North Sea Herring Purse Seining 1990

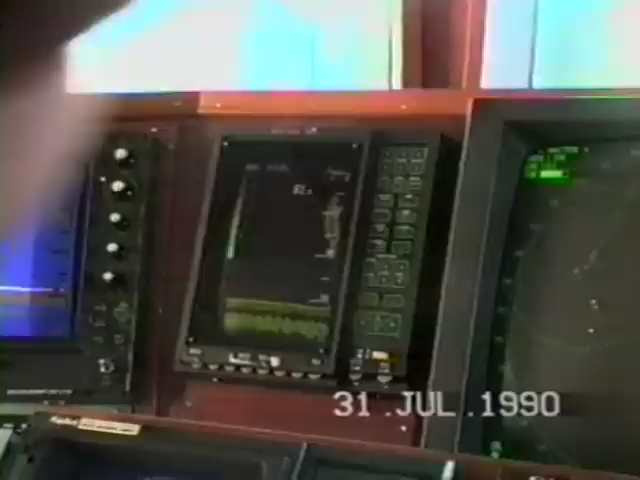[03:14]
blir brun. Där kan vi inte så gott. Sola är uppe. Ja, vad fet man kan se då.
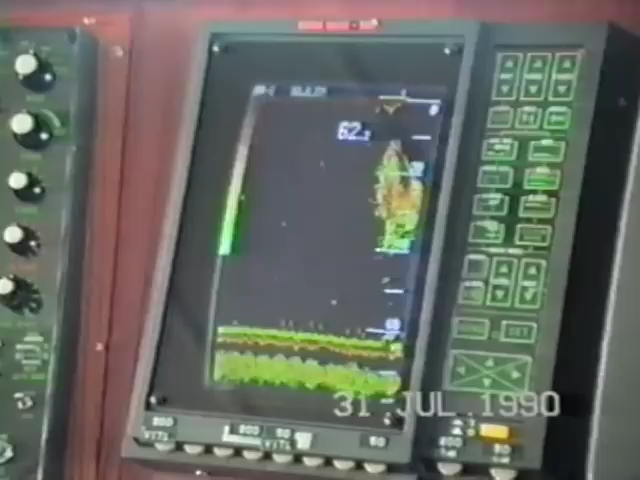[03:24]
Precis. Han var mycket tätare förut.
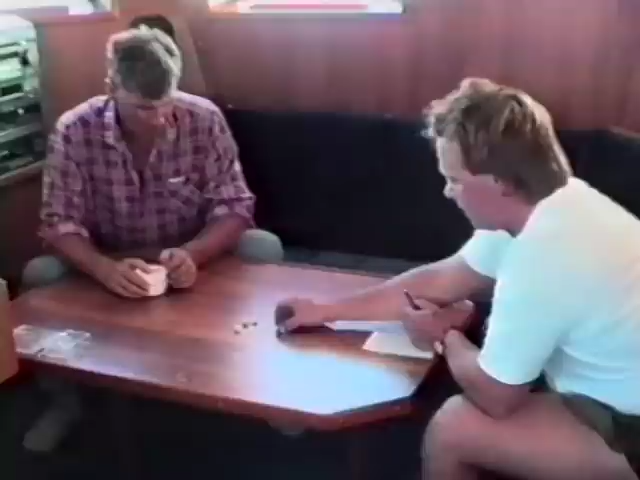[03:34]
Våra fiske, det är lite fritidsutsättning, ja. Fullt och tomma så kan Erik spela hjärt. Jag tar
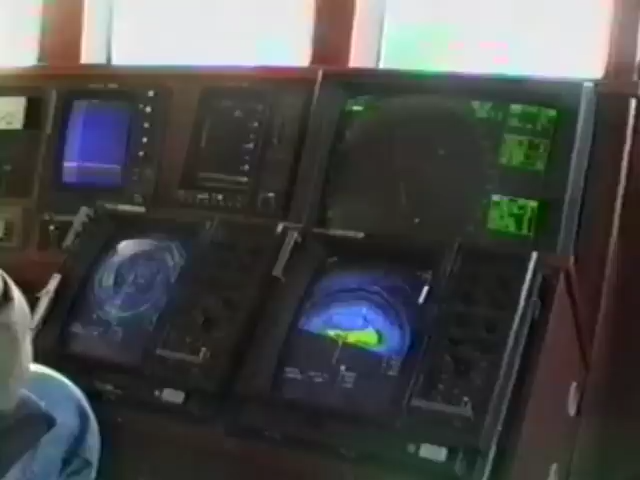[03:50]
det en gång och mellan. Så håller jag på 60. Kärle tror vi jag lägger det i alla fall.
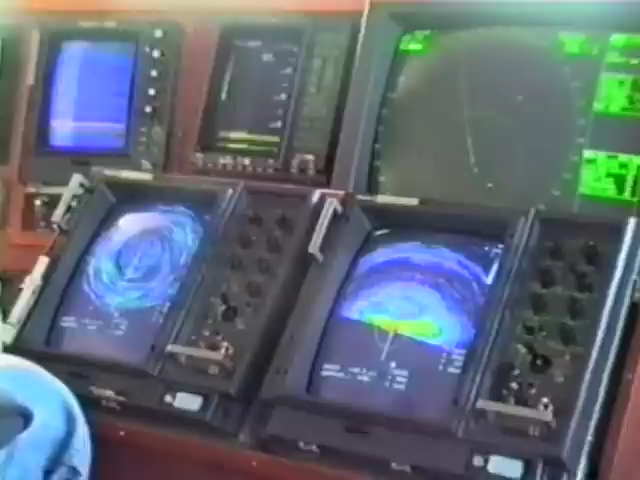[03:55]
Ja, det var kontakt med oss igen.
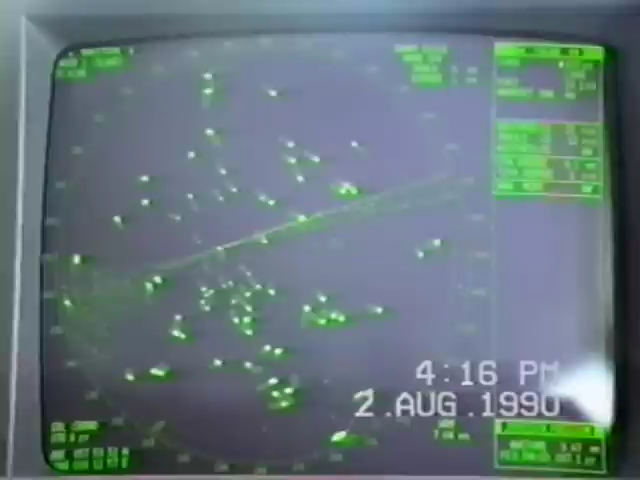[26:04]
och sex misskalan då. Och de, ja, det är svårt att veta vad de drar på det, men det kan vara fisk eller kräfter. Ja. Det är 45.